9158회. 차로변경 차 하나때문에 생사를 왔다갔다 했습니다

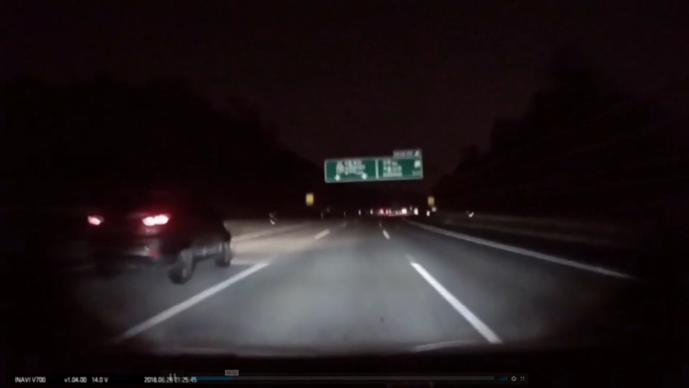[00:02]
블박차 다른 차보다 빠르죠? 다른 차보다 많이 빨라 보입니다. 쭉 가고, 쭉 가고... 큰일 날뻔했어요.